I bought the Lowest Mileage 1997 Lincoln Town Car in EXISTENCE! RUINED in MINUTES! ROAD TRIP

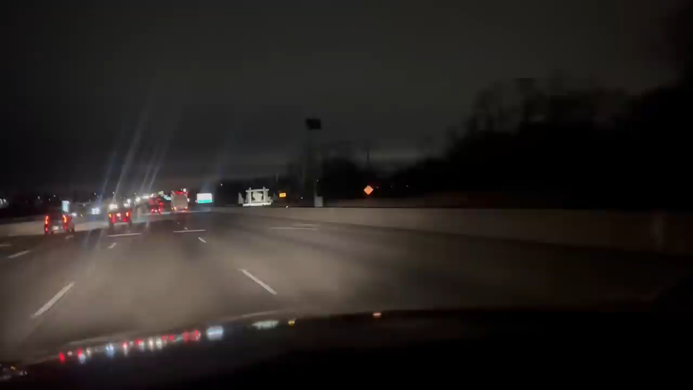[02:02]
That's the sign right there. Wisconsin welcomes you, baby.
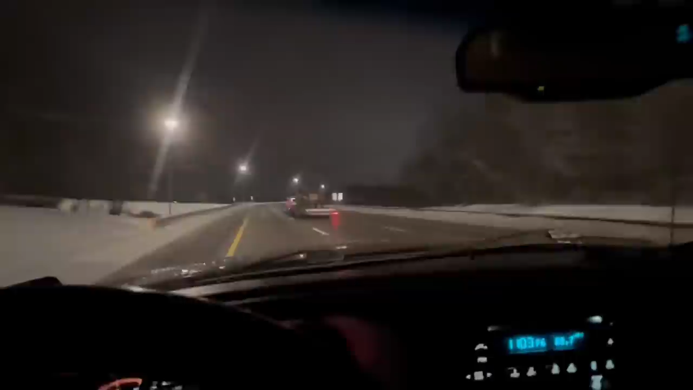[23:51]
What the hell is that? I don't know, it looks like it's like an old rusty something.
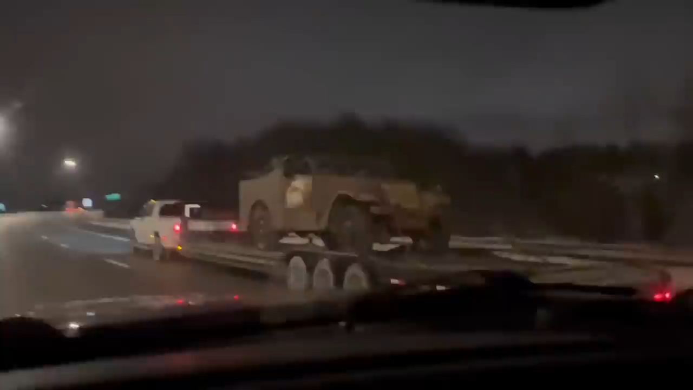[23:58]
Yeah, like an old Army Jeep. It's like a, I have no idea what that is. Like an old Army Jeep.
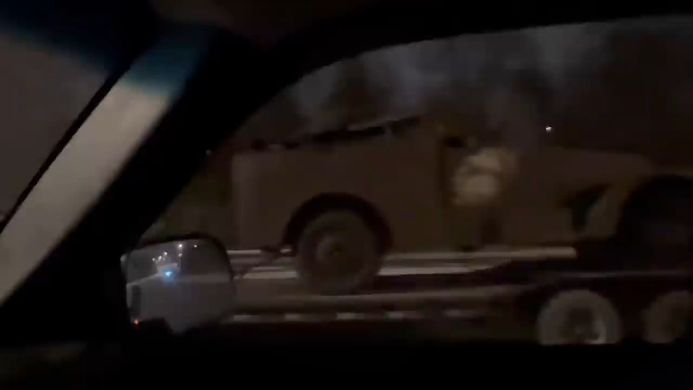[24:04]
I don't know. See that up there? That's the moon. Looks like it's on fire.
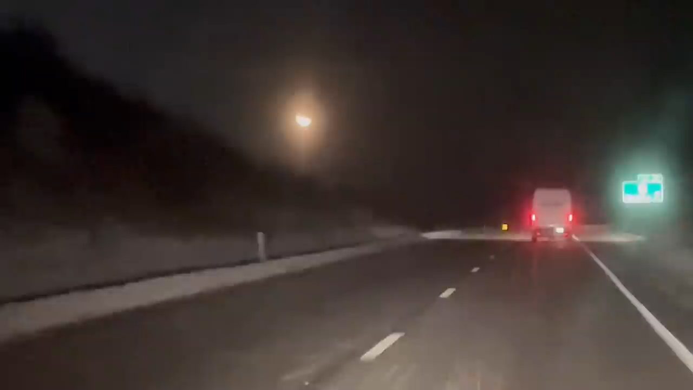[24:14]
Yet it's snowing like crazy out. That's so cool.